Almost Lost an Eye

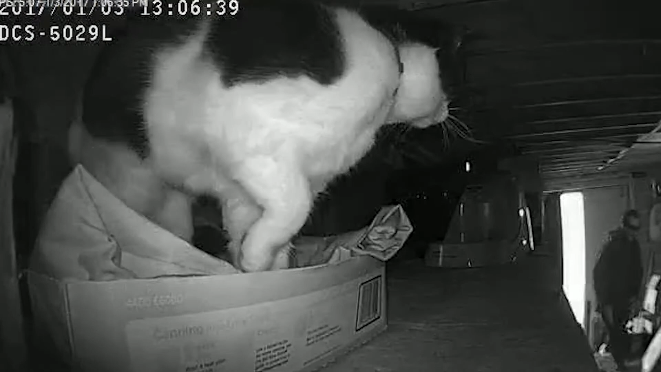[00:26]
Okay, so she scratched my face right about here.
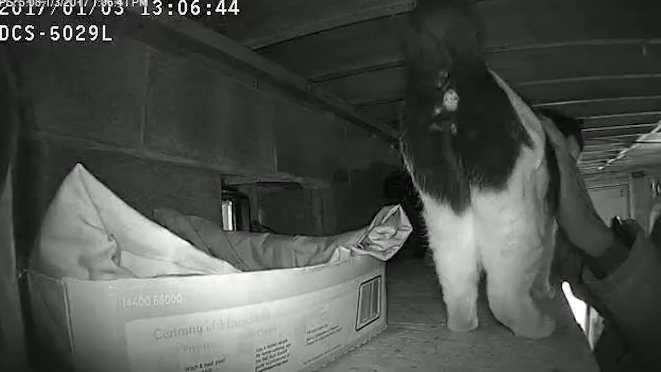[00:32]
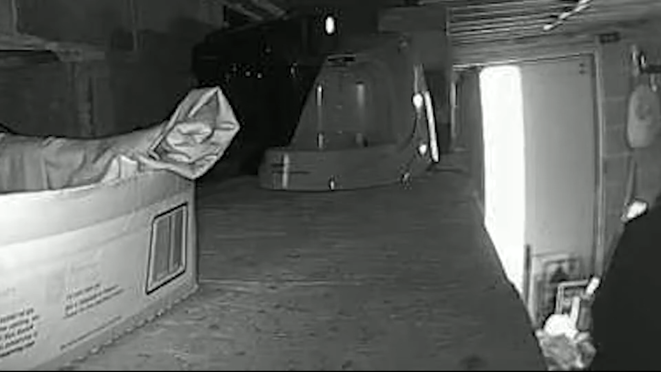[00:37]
And then you can see me holding my left eye as I walk out of the basement.